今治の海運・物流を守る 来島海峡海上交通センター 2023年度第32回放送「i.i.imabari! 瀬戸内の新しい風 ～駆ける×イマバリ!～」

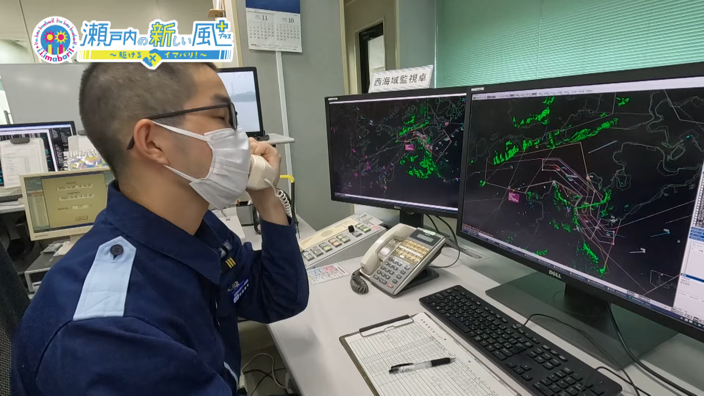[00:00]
情報現在南流3.4ノット強くなります今治市
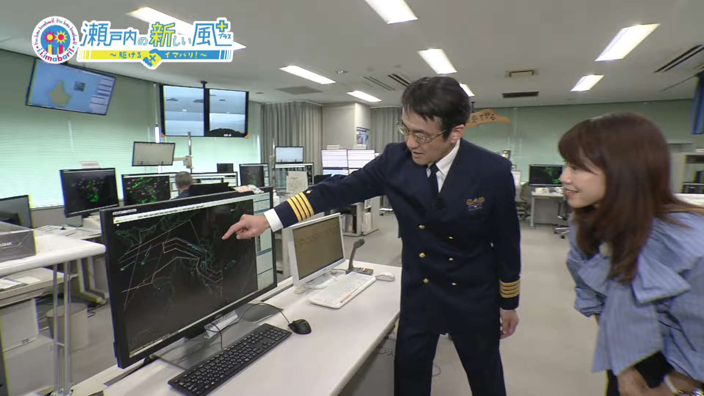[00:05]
政広報番組今回注目するのは世界有数の海の南諸